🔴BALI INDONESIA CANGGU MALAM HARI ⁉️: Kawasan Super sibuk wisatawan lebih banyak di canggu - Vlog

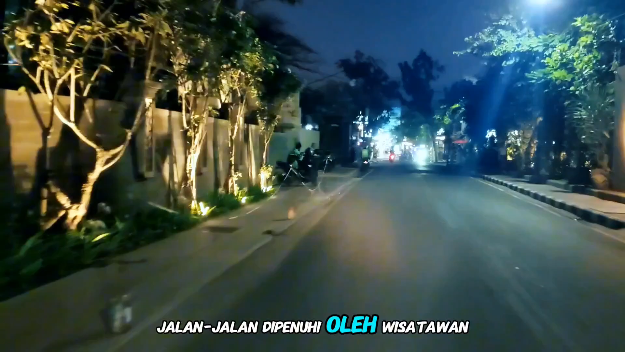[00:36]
Jalan-jalan dipenuhi oleh wisatawan dan penduduk lokal yang berjalan santai, bersosialisasi, atau menikmati pemandangan sunset yang beralih menjadi malam.